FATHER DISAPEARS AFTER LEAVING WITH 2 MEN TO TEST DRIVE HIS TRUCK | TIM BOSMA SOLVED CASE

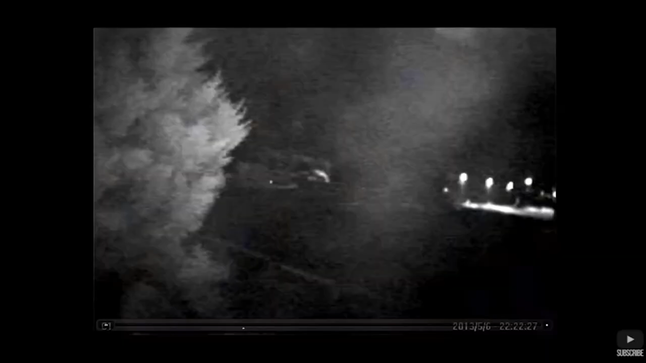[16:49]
So at some point they must have pulled over, Dellen must have gotten out, gotten to his own vehicle, and then followed behind.
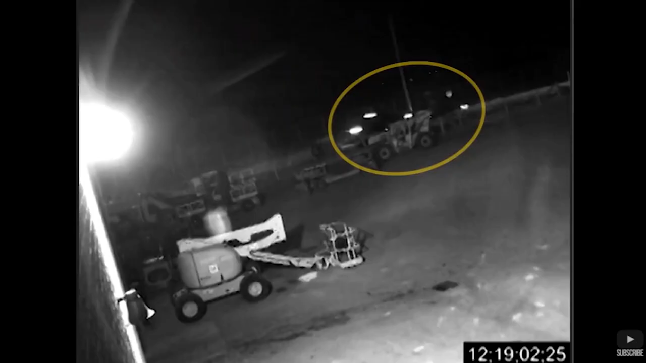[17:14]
And 2 hours later, two vehicles pull up to the hangar, but this time Tim's truck is towing a large piece of equipment.
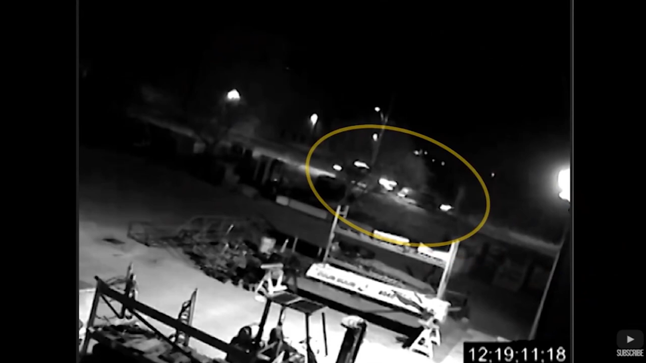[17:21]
It shows what's thought to be Dellen and Mark walking through the hangar, but there's no Tim.